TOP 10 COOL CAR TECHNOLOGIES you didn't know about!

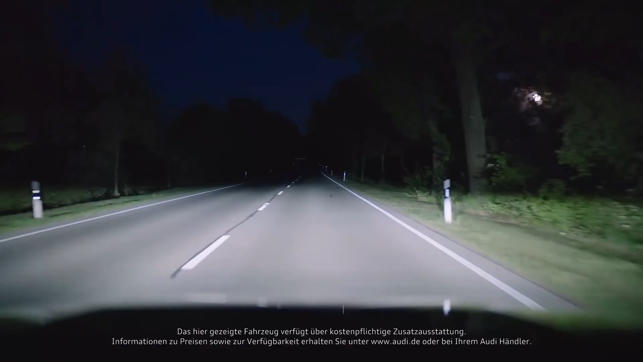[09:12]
while driving the headlights projected carpet of light in front of the car which is up to 50 meters long thus illuminating a wide area while also ensuring
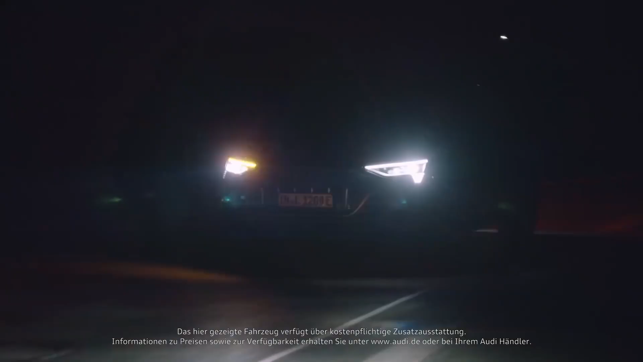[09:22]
a possibility of maximum visibility even if there are no lights on the road at all
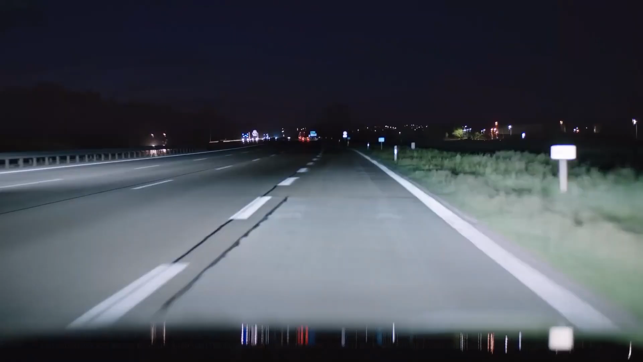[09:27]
when you need to turn or change lanes the carpet of lights automatically expands